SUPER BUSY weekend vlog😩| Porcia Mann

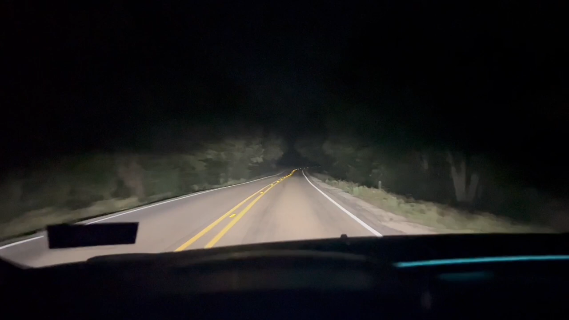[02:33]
Yeah, it's maybe talking about Michael Myers going to pop out. Baby, Michael Myers will be flat. Oh, something just ran across the road. It's a possum. I would not stop for anyone if they were stranded out here. I'm not even gonna lie to you. I would send help though. I would call someone, but y'all know how to knock me over my head.